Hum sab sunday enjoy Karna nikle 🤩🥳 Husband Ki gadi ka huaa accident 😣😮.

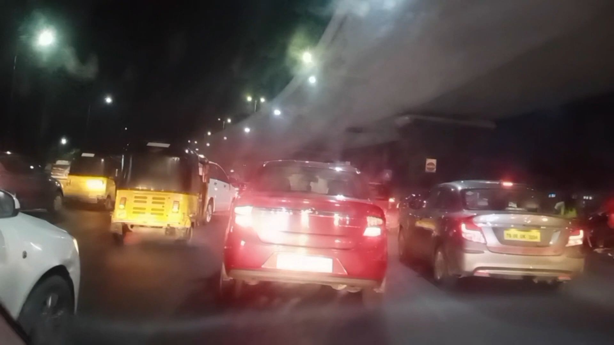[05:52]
इशा के खरीब है जो महदी पटनम पे है हम लोगा
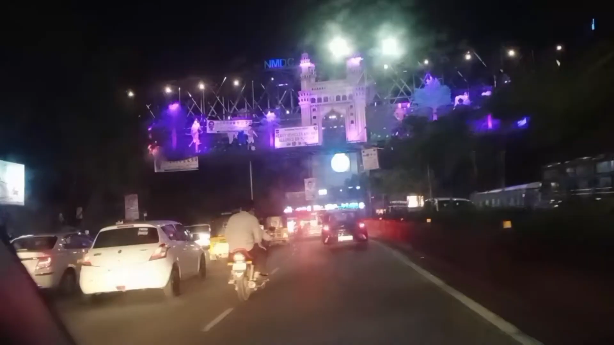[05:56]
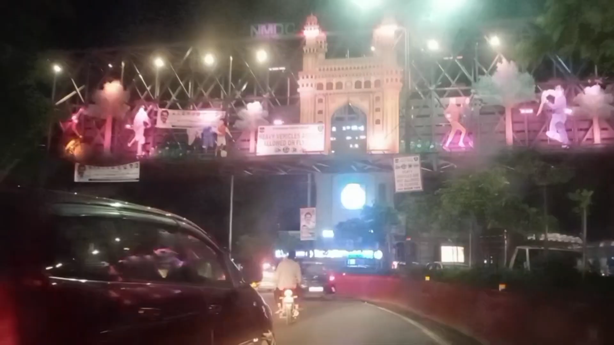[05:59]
10 मिनट 15 मिनट के बाद में एनम डी सी के पास पहुंचे हम लोगा देखिए
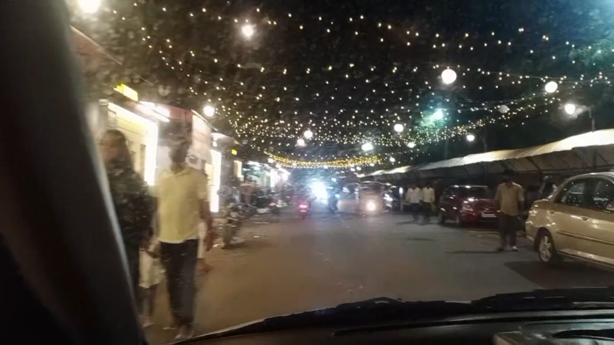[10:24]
रोड पे देखें यह सैट पूरे शॉप्स है खाने के पूरे हर एक आइडम है यहां पर थंडा